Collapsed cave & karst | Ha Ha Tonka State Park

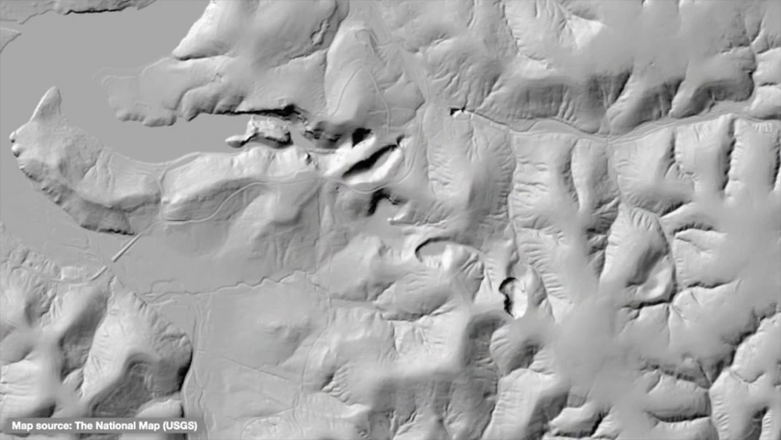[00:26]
Using recent LiDAR data, we can see that the park's landscape contains a series of good-sized sinkholes with no external drainage, a classic indication of an underlying cave system whose ceiling has collapsed or otherwise formed a connection to the surface. There are also a few semi-sinkholes that do have external drainage, but were still clearly formed by cave collapse. Together, these form a roughly linear trend from southeast to northwest, marking the cave's underground path. A large spring represents one outlet of this system.
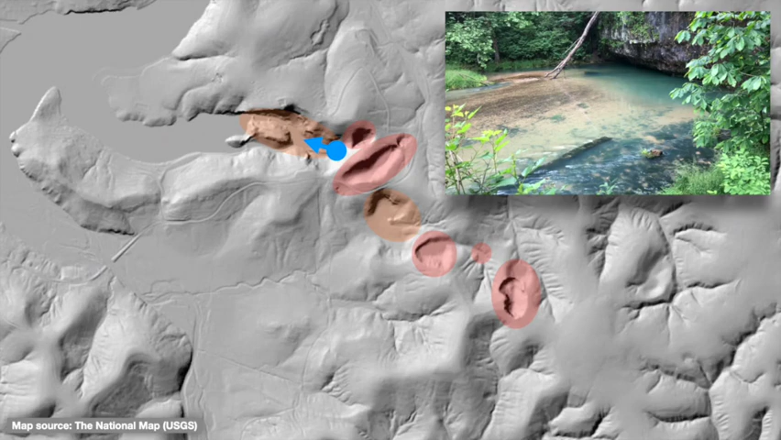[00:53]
Some of these sinkholes and collapse structures are easily visible along the park's dense trail network.
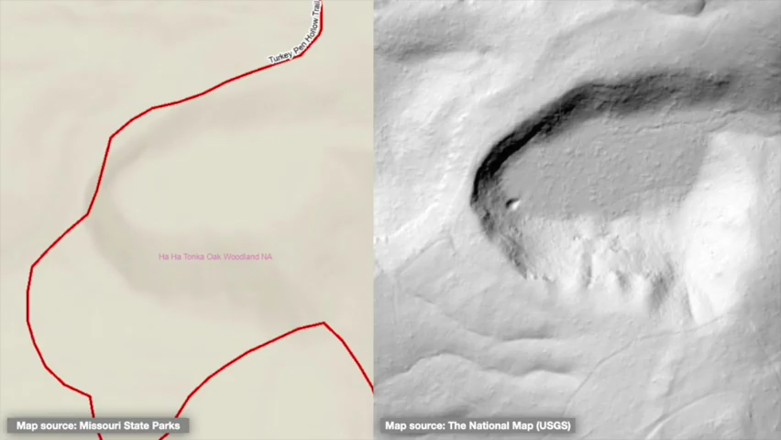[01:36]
But the heavy forest cover makes it easy to miss if you're not paying attention.
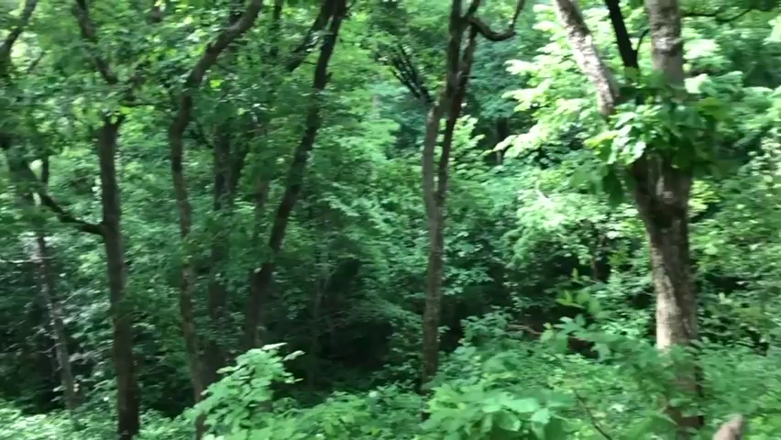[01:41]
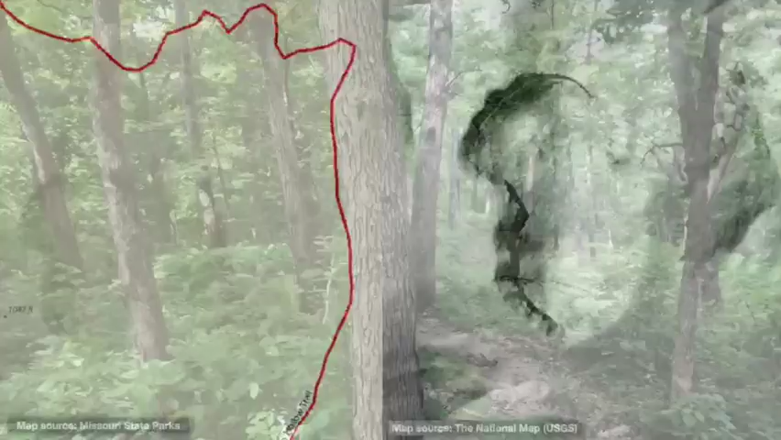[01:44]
The same trail loops around another dramatic sinkhole hidden just up the ridge. There's no trail access to this one that's particularly dangerous as edges are heavily forested and especially steep,
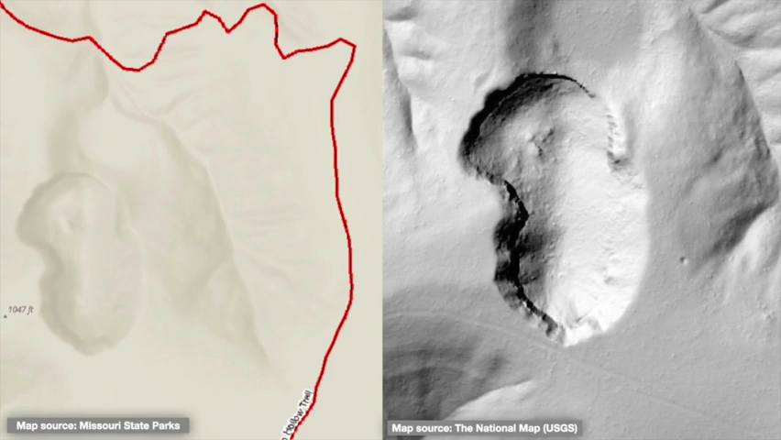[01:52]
and there's no way out. It's probably best to appreciate this one from a map view. If you want close-up views of deep sinkholes,
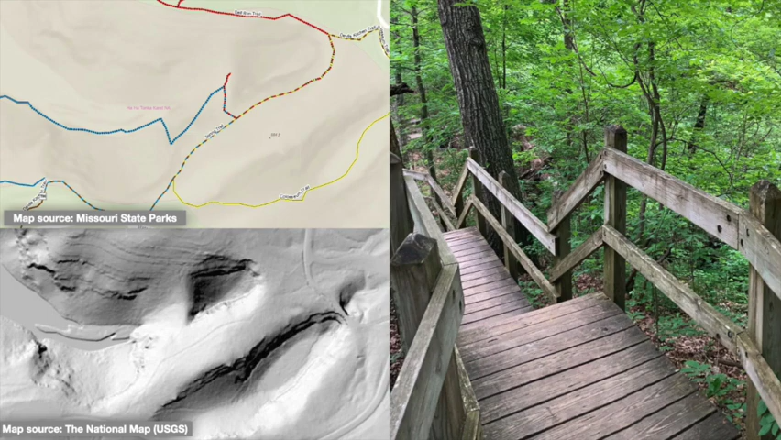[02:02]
visit others that have maintained trails and boardwalks along their edges, such as the Colosseum and Spring Trails.
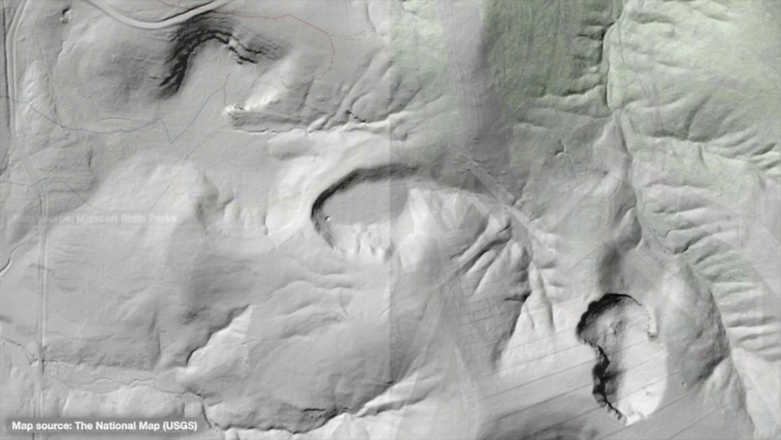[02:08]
The very steepness of this feature makes it especially interesting though, as it implies more recent formation,
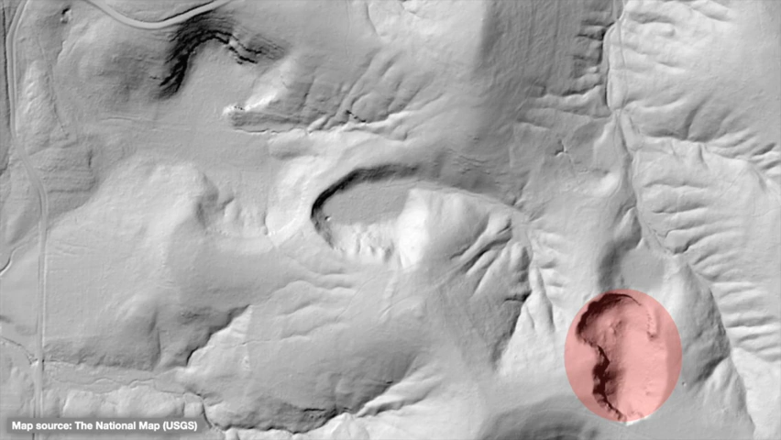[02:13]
geologically speaking, than some other features with softer, more eroded profiles.
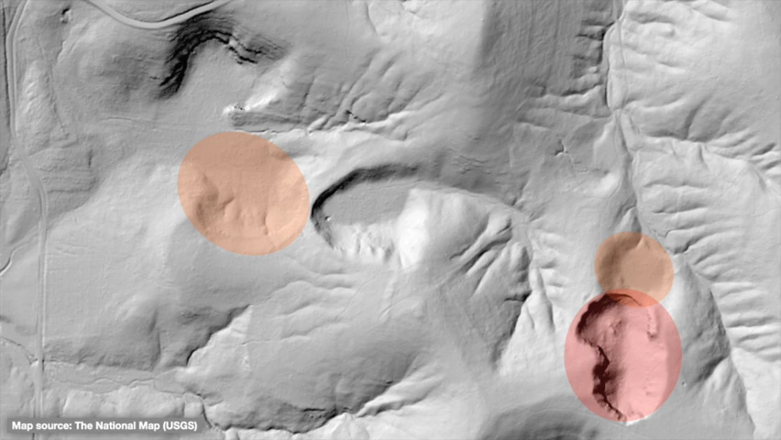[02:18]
It's neat to think about different sinkholes forming at different times as the cave system and landscape evolves.
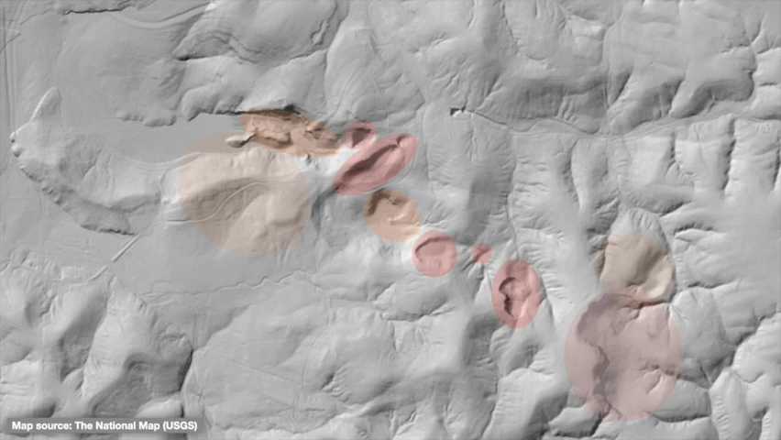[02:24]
But this sequence isn't the only karst feature in the park. Slightly to the north lies a smaller sinkhole marking the entrance to River Cave, which used to be open to the public but is now closed.
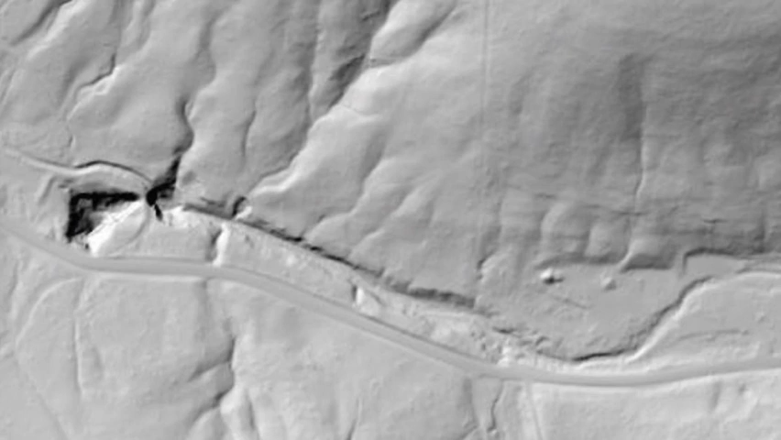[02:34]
Little public information about this cave is available, though online searches will turn up old images of impressive formations.